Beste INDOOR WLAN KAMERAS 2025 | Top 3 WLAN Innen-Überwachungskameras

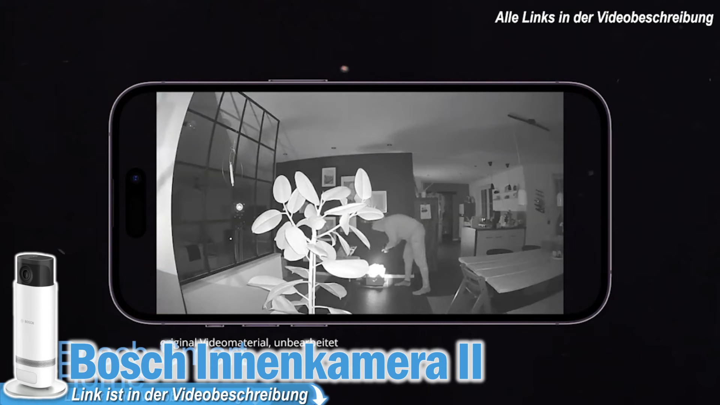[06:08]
Auch ist das Modell mit sämtlichen Sprachassistenten steuerbar und über die App lassen sich hier auch unzählige verschiedene Dinge,
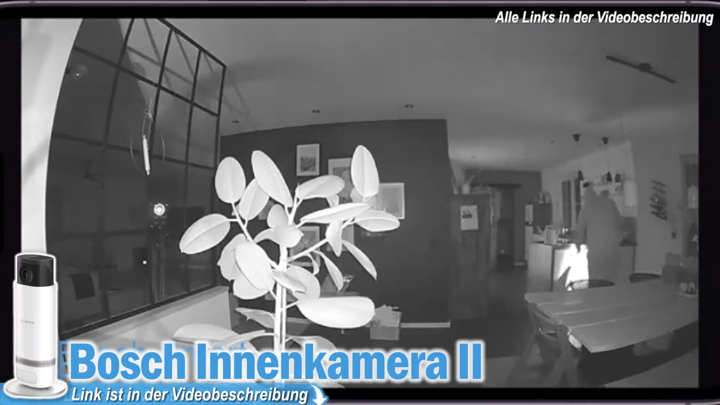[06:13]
wie beispielsweise die Empfindlichkeitseinstellung, ein Patrouillen-Zeitplan oder auch die Aufnahme von Videos einstellen.